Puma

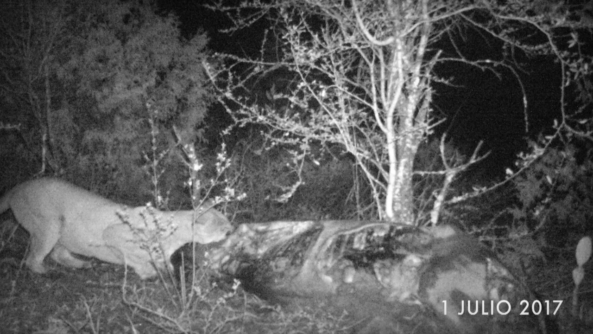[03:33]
iniciamos trabajos de monitoreo de fauna, donde registramos a un gran macho solitario león de montaña, el segundo felino más grande del continente americano,